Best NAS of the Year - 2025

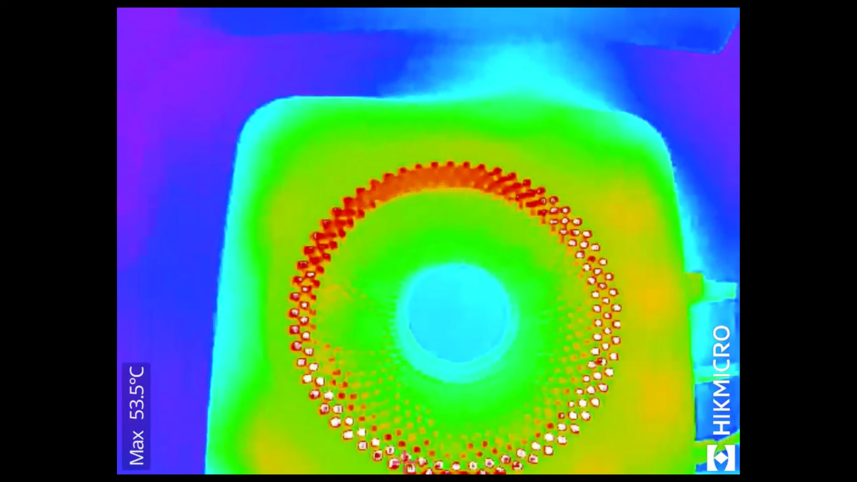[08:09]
On screen: max 53.5°C
So there's just so much in this tiny little package and somehow it doesn't even get that hot.
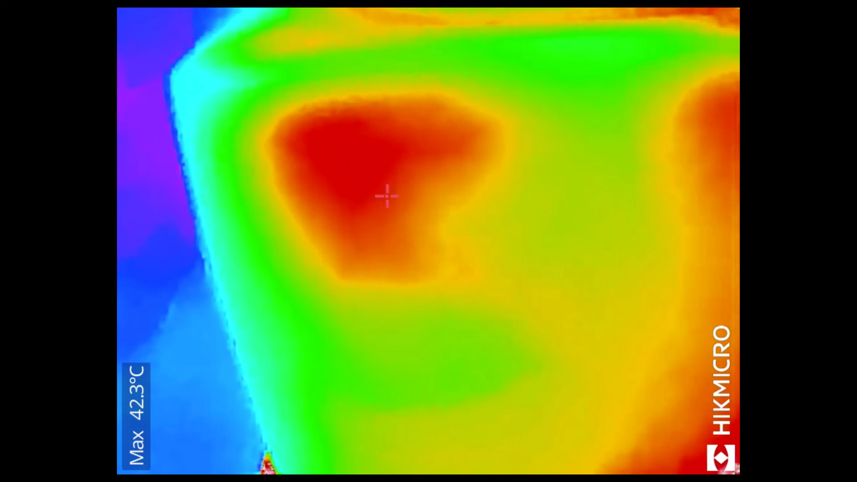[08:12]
On screen: max 42.3°C
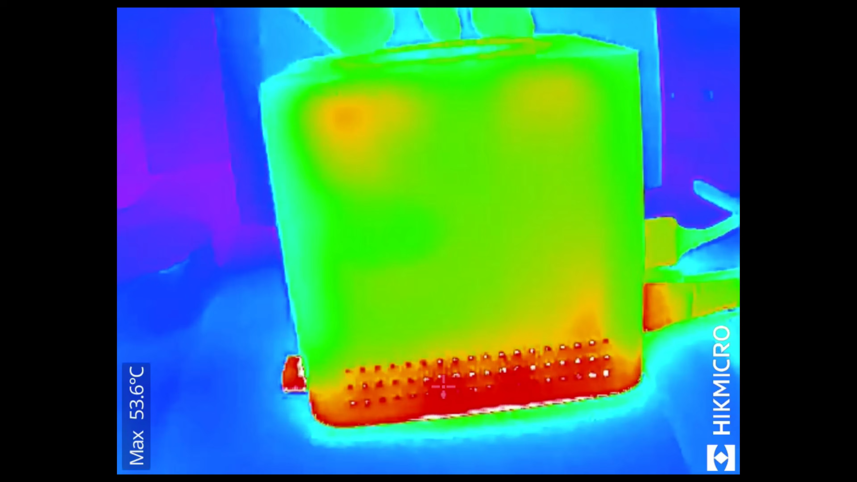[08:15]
On screen: max 53.6°C
I'm not going to call it refrigerator cold.